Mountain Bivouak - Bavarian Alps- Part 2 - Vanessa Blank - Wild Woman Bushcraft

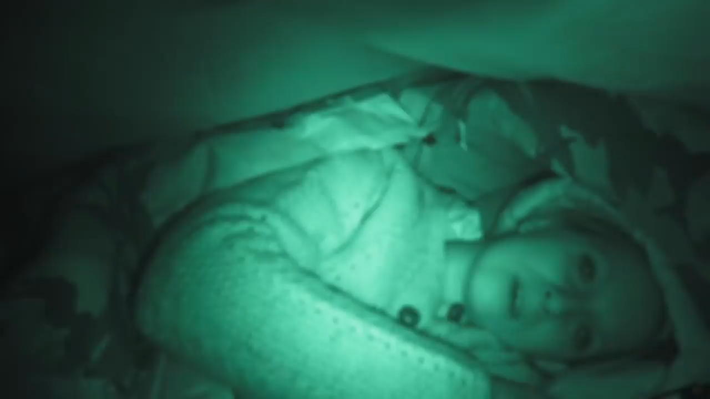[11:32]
I put my jacket first off when I sleep. I lay down now, but I'm not tired at this time. Yeah, and don't think that I go with all my clothes into my sleeping bag. My trousers are away. But this one I first put away when I fall asleep.